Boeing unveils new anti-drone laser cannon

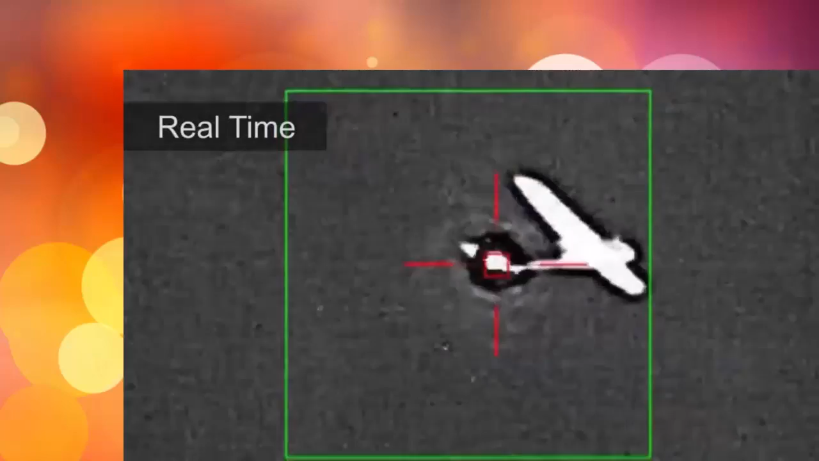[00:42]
The focus laser takes down the UAV in seconds. Once we turned the laser on, it was about 15 seconds until the drone was clearly disabled.